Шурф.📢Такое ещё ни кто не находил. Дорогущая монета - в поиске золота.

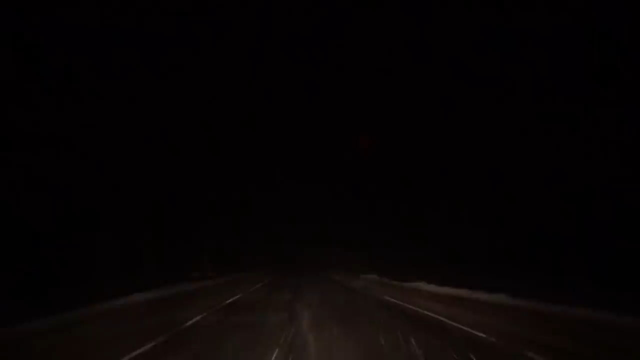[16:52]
итак ребят еду домой как и в прошлом выпуске снегопад да да снегопад осталось кабана встретить и получится один в один видео как в прошлом выпуске так что еду осталось кабана встретить и так ребят пришло время